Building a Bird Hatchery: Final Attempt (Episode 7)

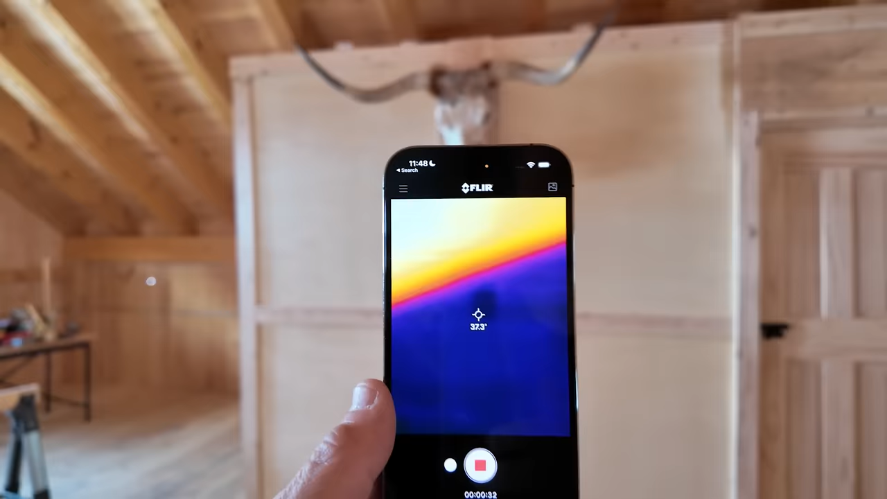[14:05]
Now, if we look actually on the camera, you'll see it's like about 36 degrees right there.
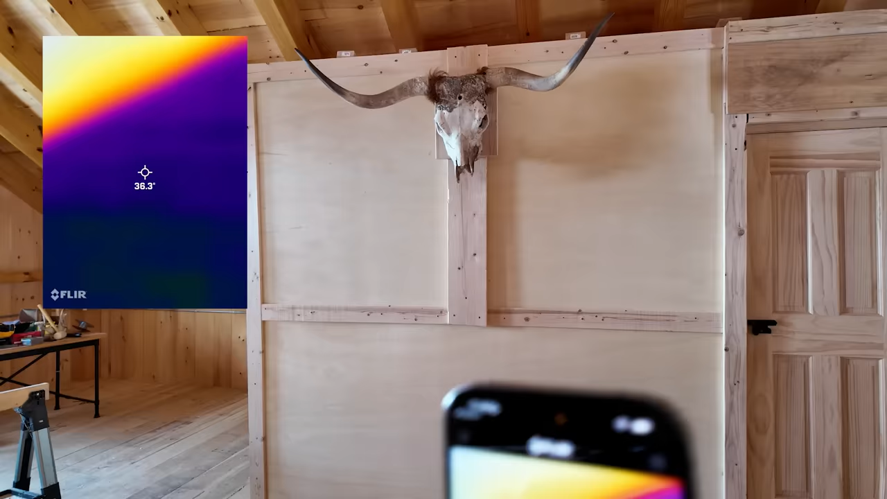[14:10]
So the air temperature inside the barn here is about 36 degrees.
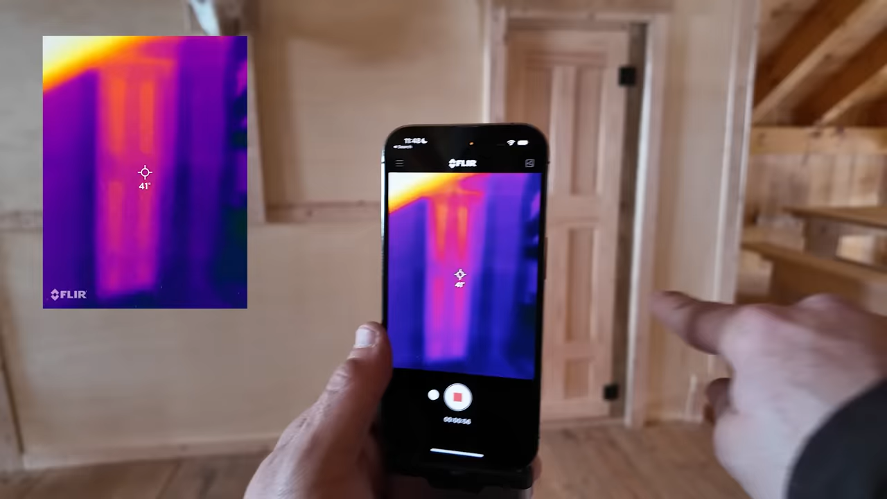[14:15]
But then as I look at the door, that's actually a good sign. It's saying the door is 40 degrees.
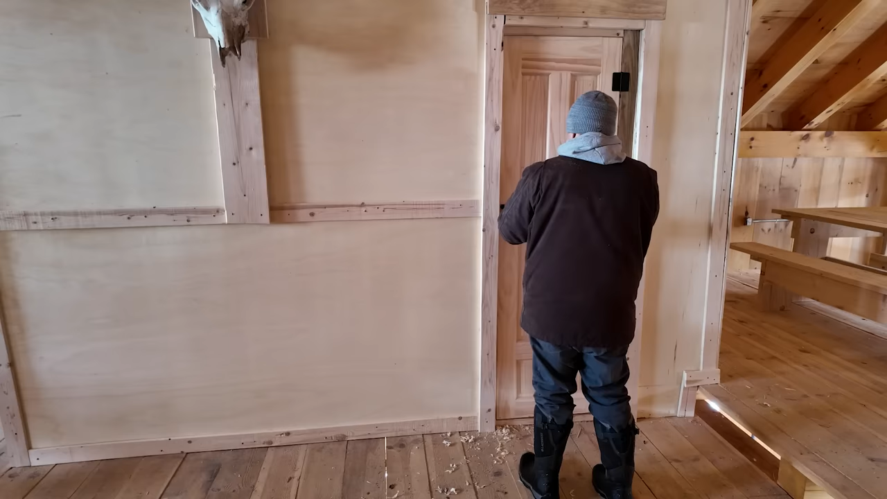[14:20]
Let's see what this actually looks like. All right, here goes nothing. Ooh, wow, that's wonderful.
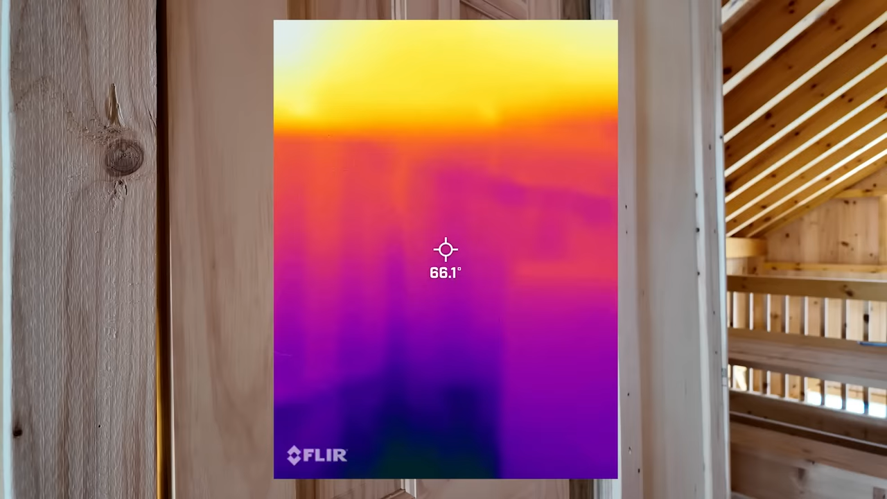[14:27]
Would you look at that? Look at those temperatures.
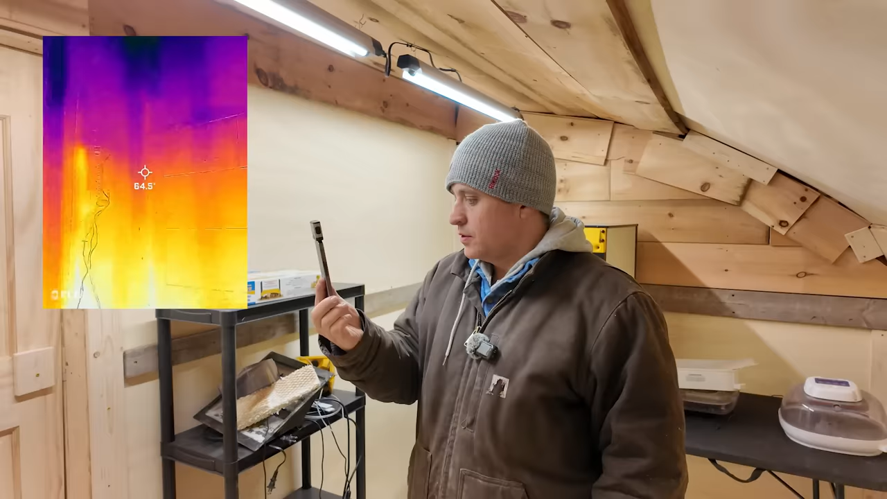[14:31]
So as I'm looking at things, it's looking like we're in the 60s.
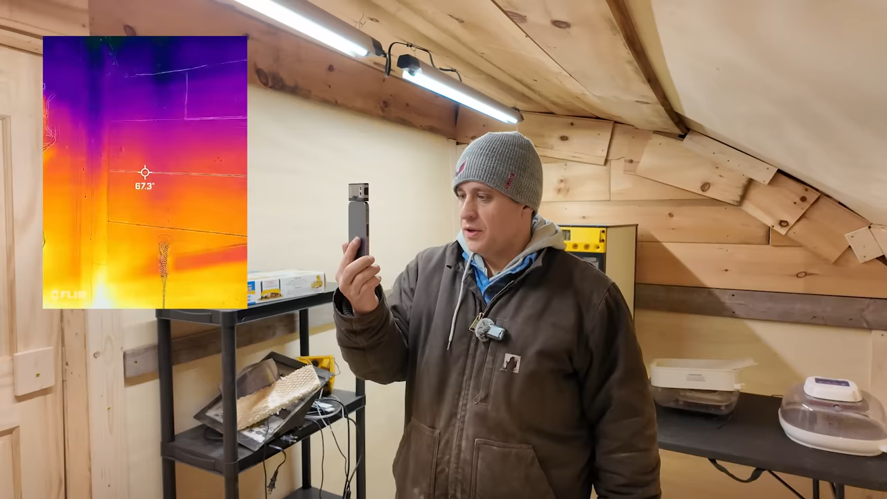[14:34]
Like it's in almost 70 degrees up on the ceiling.
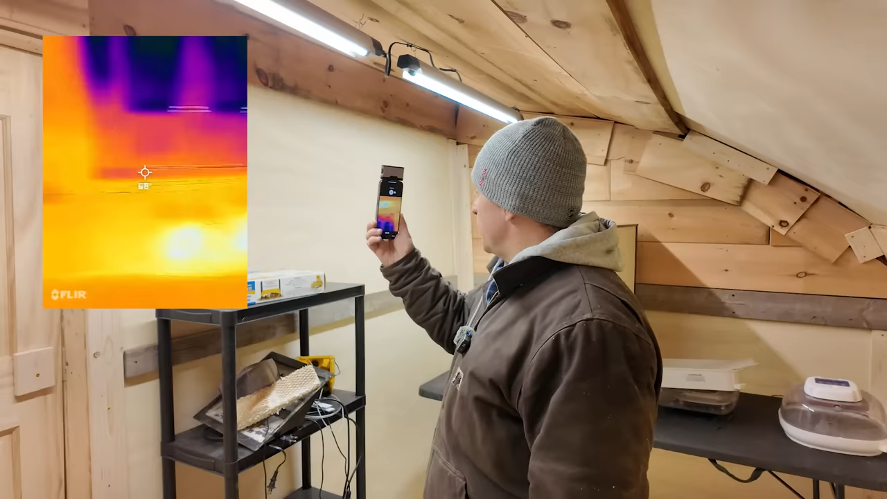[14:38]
But then as I look like at the mid range, like right where the incubator is, it's about 65 degrees.
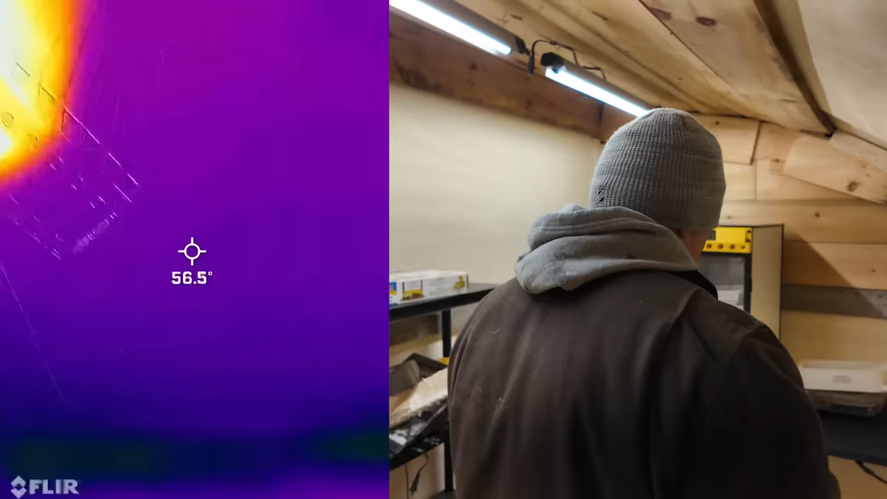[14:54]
So it should be holding at 65 degree temp right down where the radiator is.
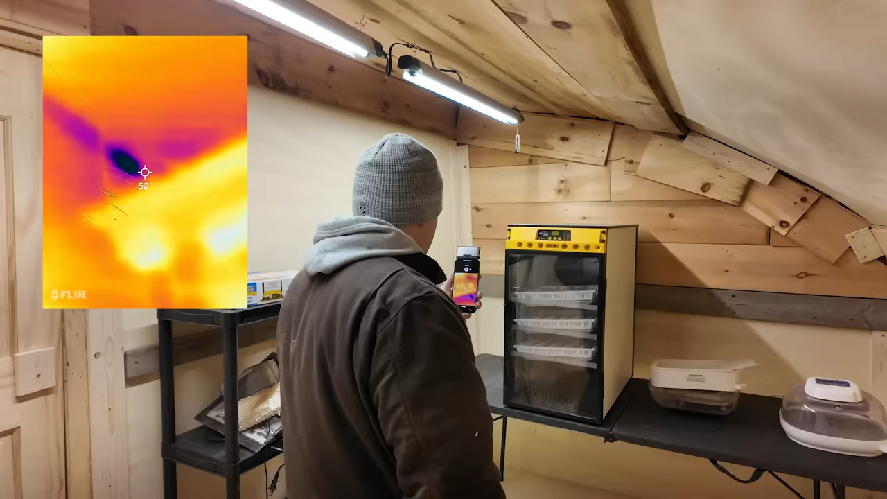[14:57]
And it seems like it's working. It seems like actually things are even a little bit warmer than that. I might turn it down just a tad.
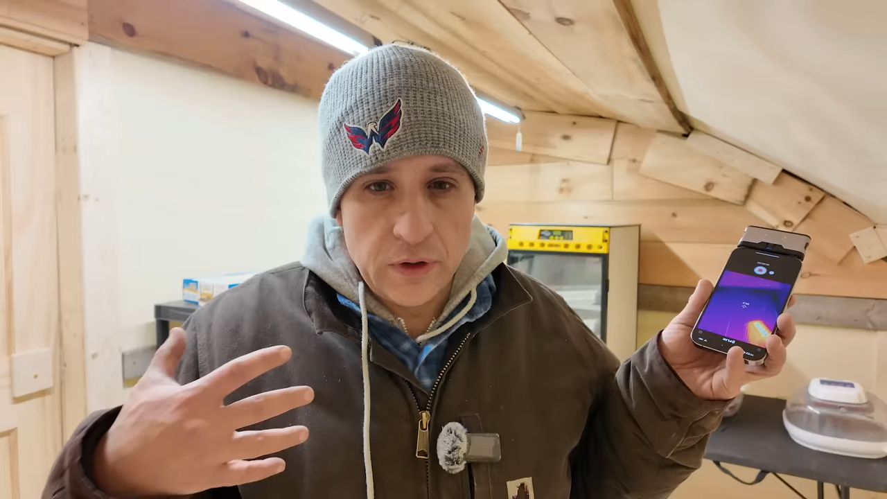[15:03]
The lower I turn it, the more energy efficient it is. So that's why I'm trying to like see how low I can push it to keep it that way, because that will be like the ultimate setting for this.
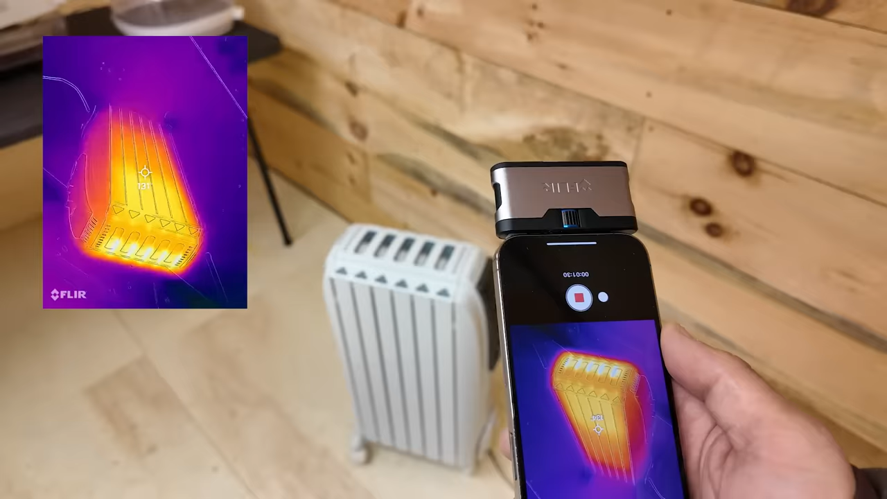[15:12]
Now, it is probably worth noting that this radiator is actually only temporary. I wanted to see how big a unit I was going to need to heat things.
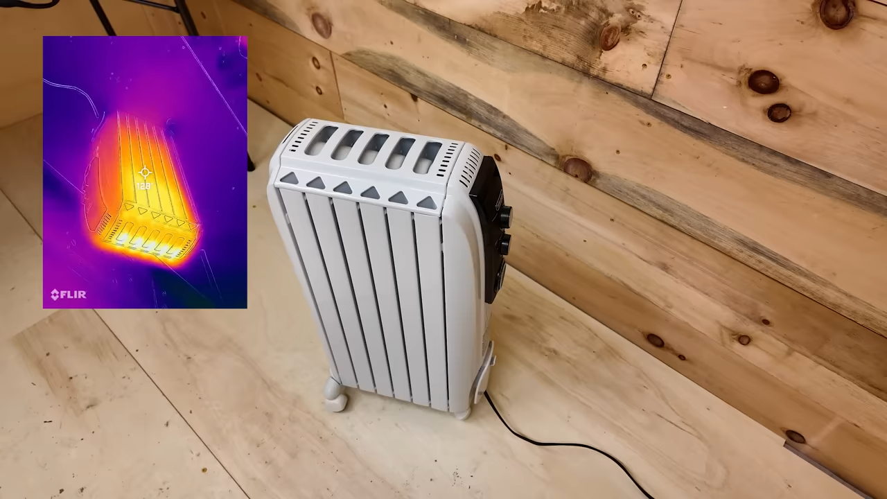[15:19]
And it looks like I can actually get away with a slightly smaller unit than this.
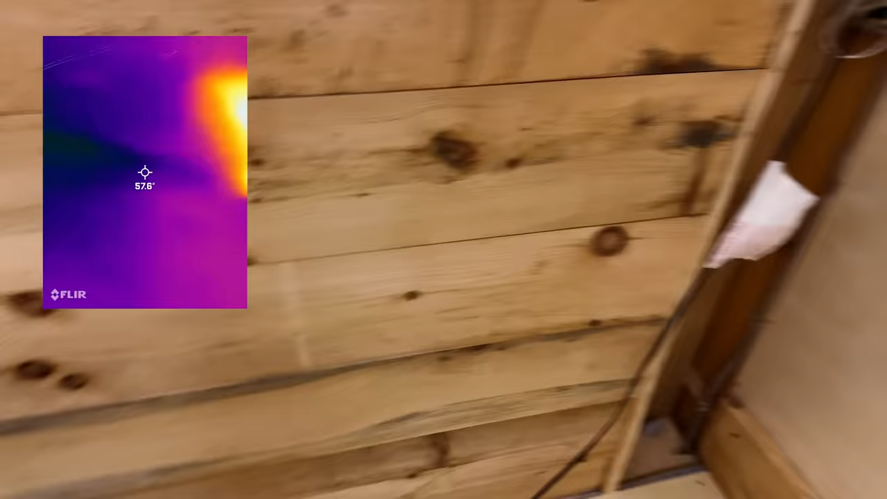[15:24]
And what I'm going to probably end up doing is mounting it right here along this wall.
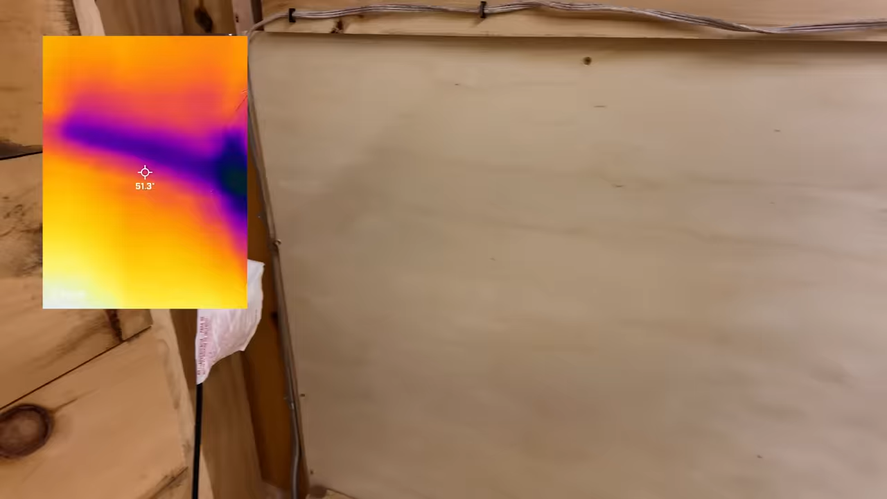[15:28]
The other thing though, I will say I'm noticing is the one spot that's really cold, and it seems like I have some air leakage is like right down here.
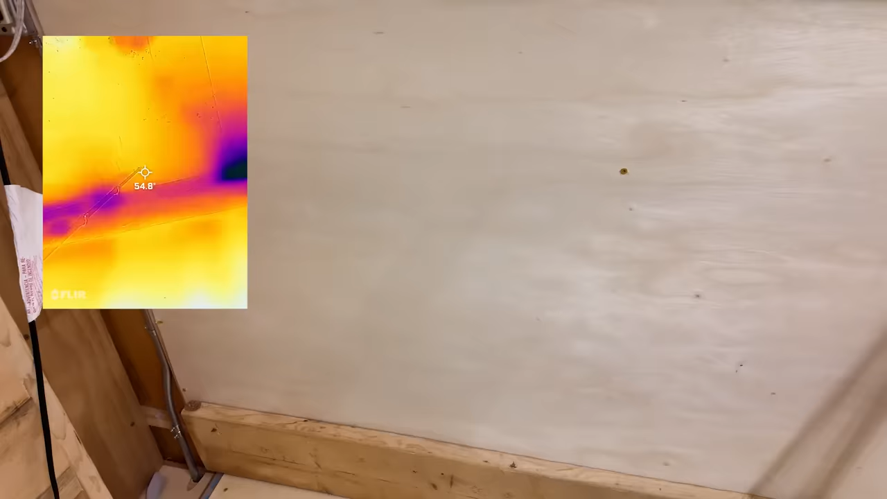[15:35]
And so I might focus on putting in more insulation,
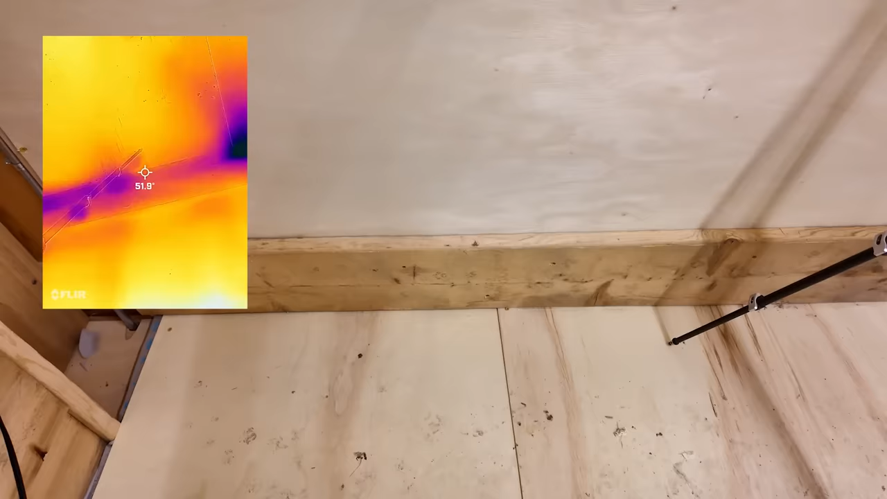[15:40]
like right along that edge is where there's a gap.
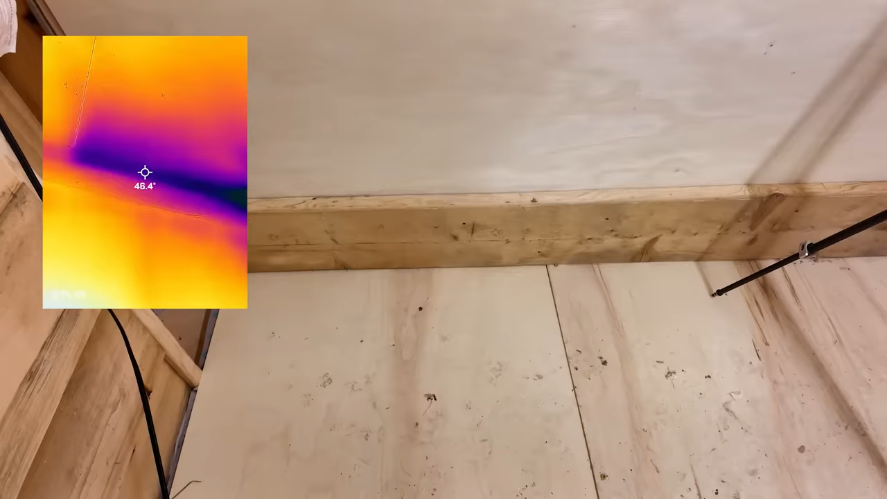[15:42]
And I don't think I insulated that. And so I need to insulate that.
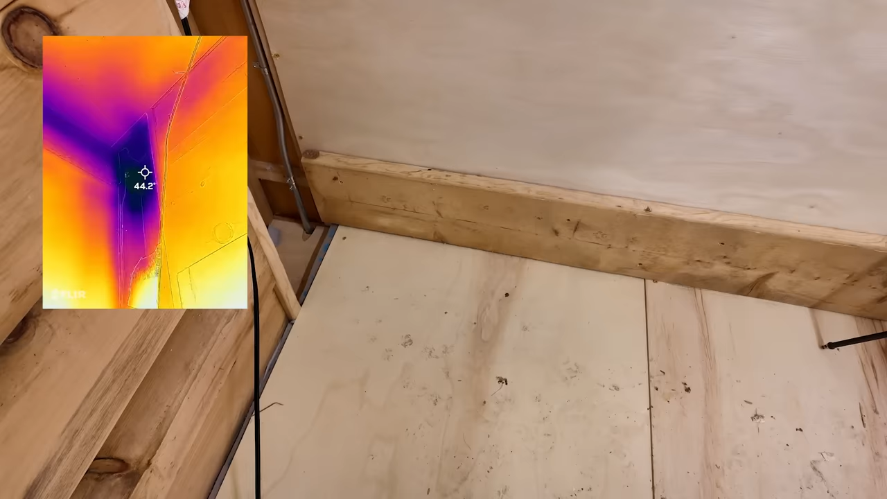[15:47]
And then this corner right here, I want to put more insulation in.
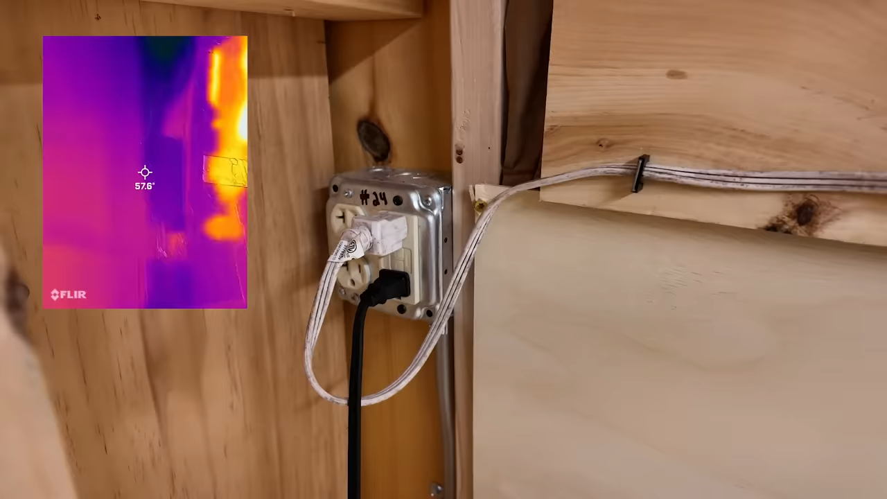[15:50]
I had to leave that part open so that I could have access to the electrical lines. But you can see there's a lot of cold air getting in through there.